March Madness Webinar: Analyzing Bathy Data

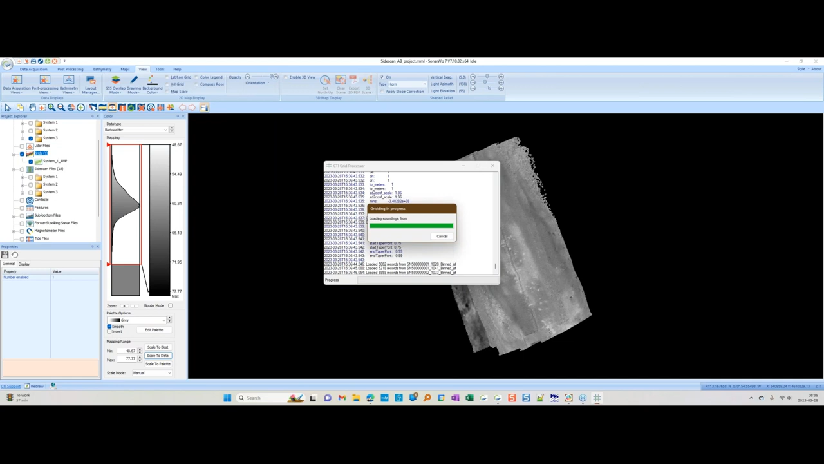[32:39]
And now what we want to see is where do these two difference – or where are these two systems showing changes in the backscatter? If we just turn them on and off, you can kind of see they're mostly the same. But are there any areas that are different between the two surveys? So A minus B, we'll do System 1. And then for this one, we'll go to grids and pick System 2 – or 3, excuse me.
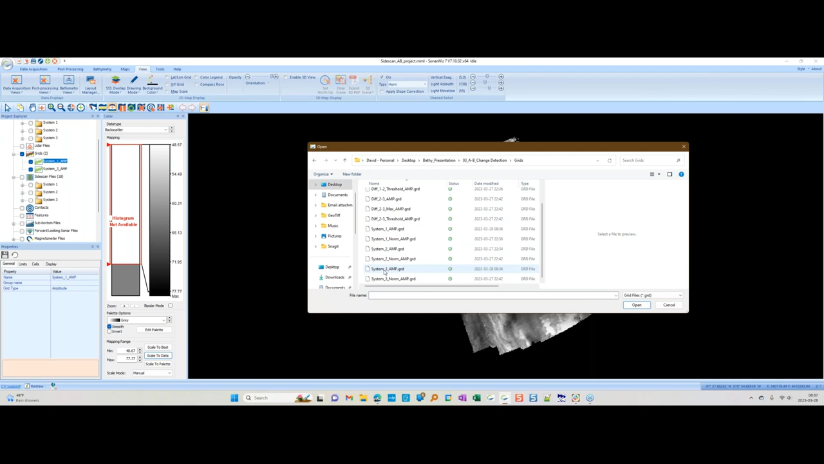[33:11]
And this will be A minus B. And here again, we set the size area that we're going to look at.
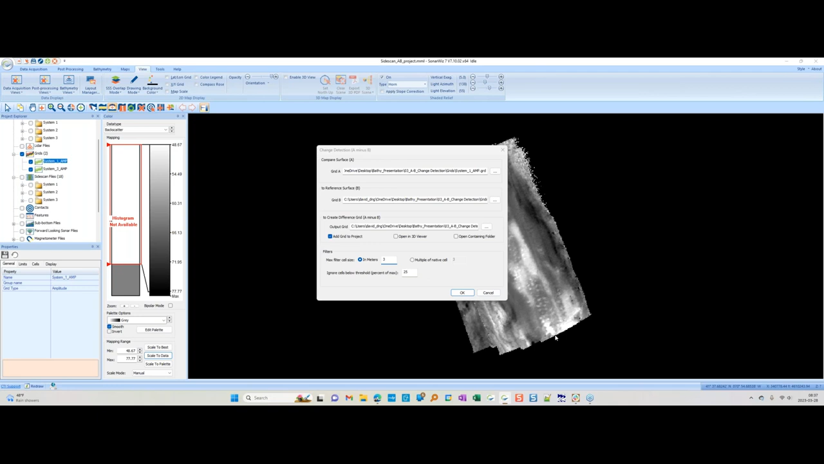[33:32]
We'll do this one – a 3 by 3 meters window. So we're looking for change in a 3 meter by 3 meter window. And we're going to ignore cells below, let's just say, 25%. So that one, actually, it's finding too much stuff. So maybe we should do a little bit higher, be a little more discriminating.
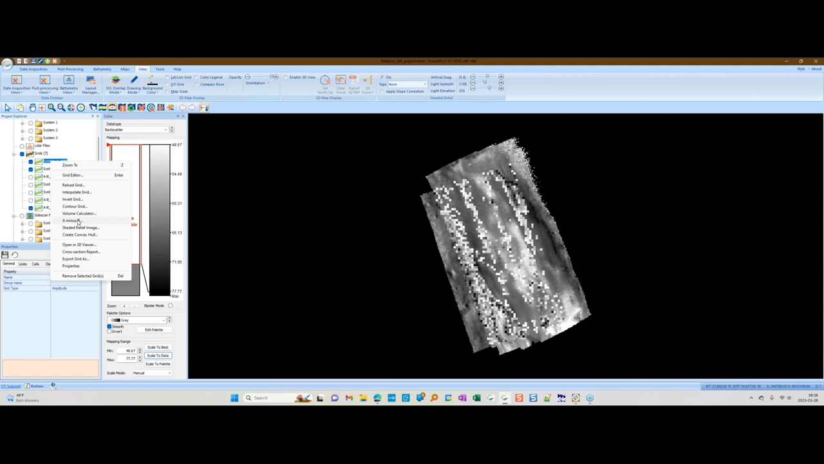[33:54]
So let's say 50%. So let's say 50%.
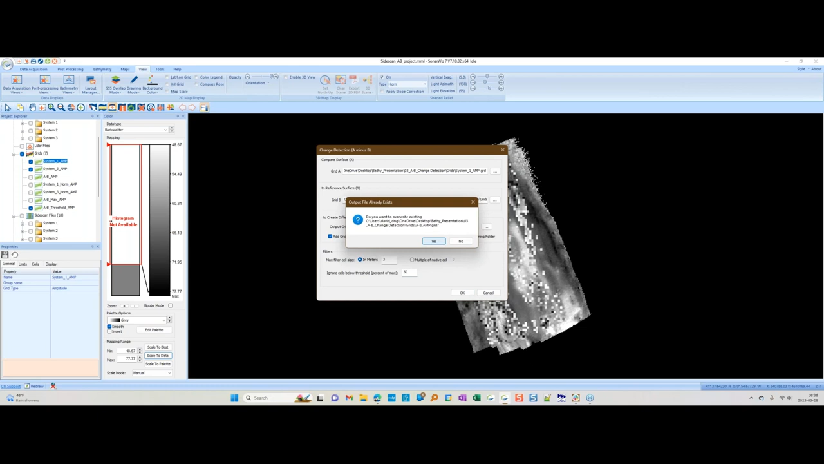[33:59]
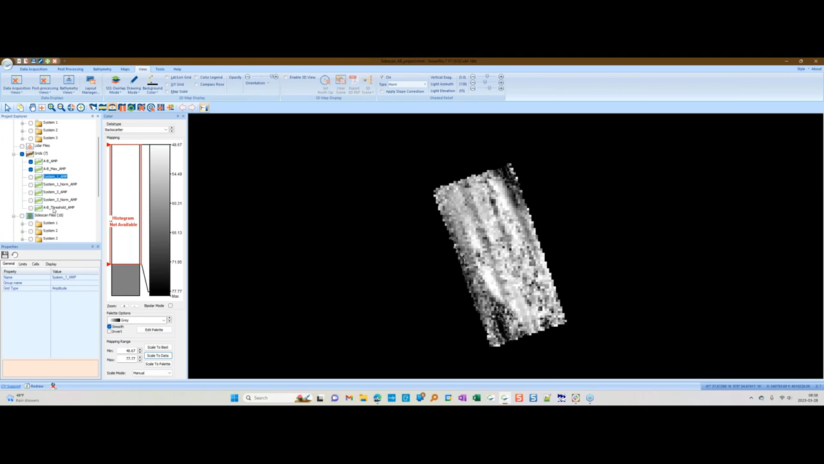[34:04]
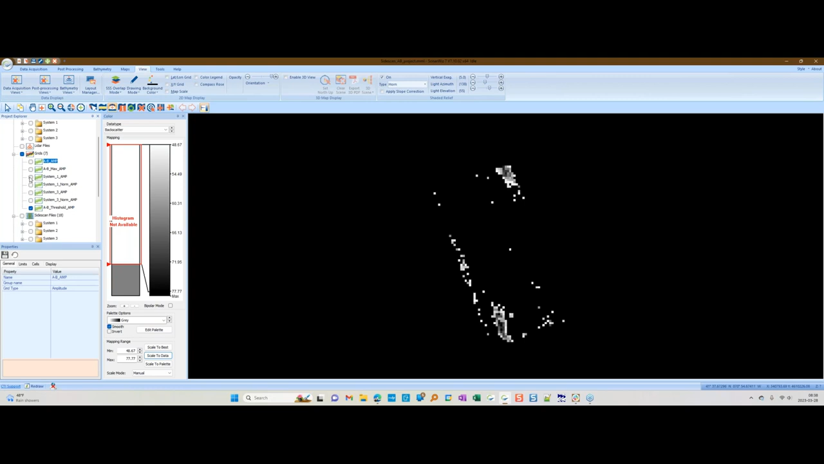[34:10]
So we want System 1 and System 3. These are our two data sets. And then here is – we'll make that in color so it's easier to see.
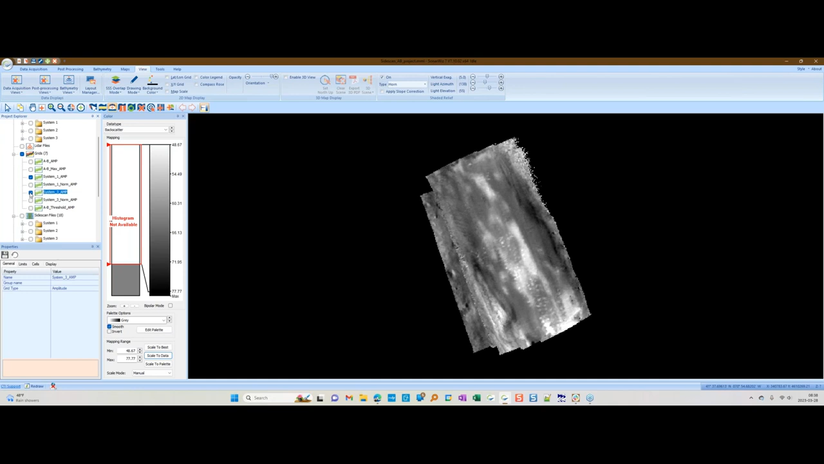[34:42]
So here in this data set, this area is kind of gray, but not super dark. But here in the second data set, it is quite dark.
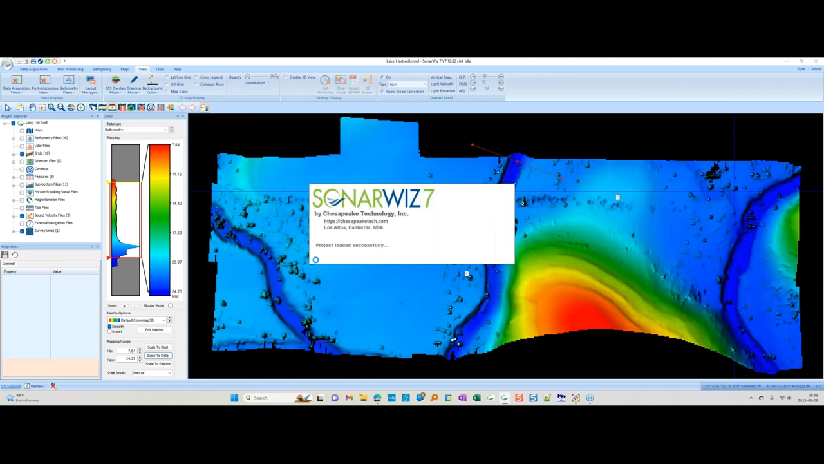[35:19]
exactly what we think is going on with these spots here. And it turned out it was kind of a surprise to me because I had never – this is a reservoir. It's not a regular lake. So they flooded this in the 50s or 60s, filled the area up with water, and we're surveying what's been left there for the last 50 years. And like I said, we were having a lot of trouble getting the bottom tracker to lock onto the seafloor.
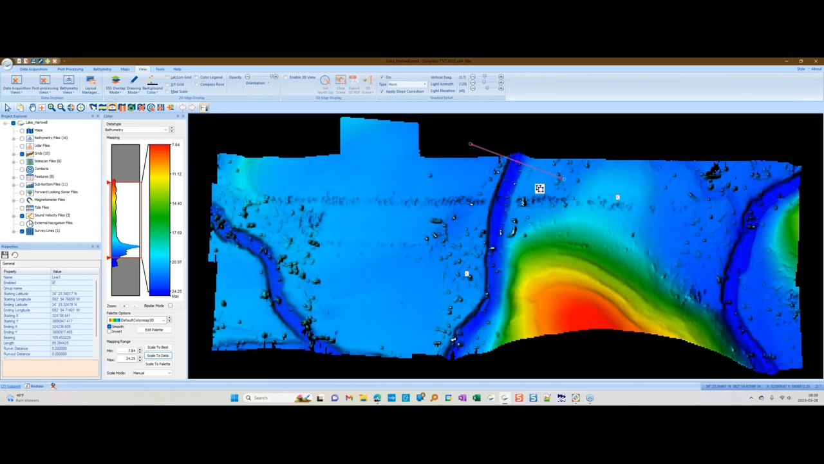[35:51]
And it turned out the reason was there's a ton of trees down there. So we have side-scan for this area, and you can kind of see where the – if you're looking straight down, this is a map view,
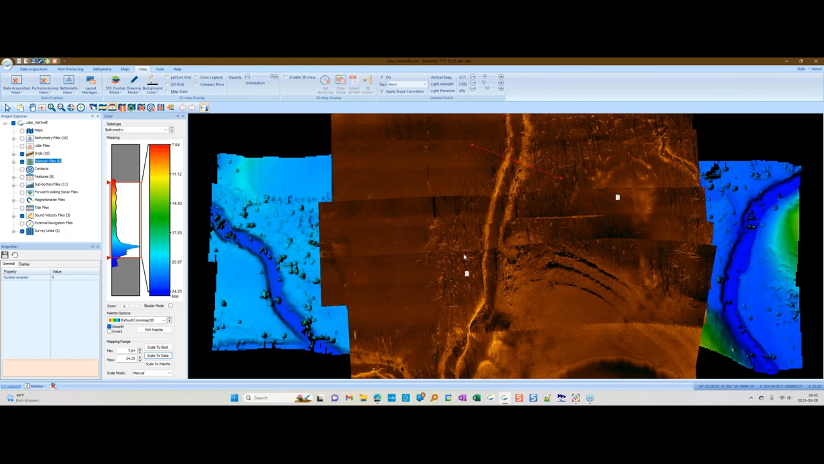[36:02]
but you can see these areas where trees have fallen over. And there is a really cool feature in SonarWiz. So if we look at the water column data from the side-scan,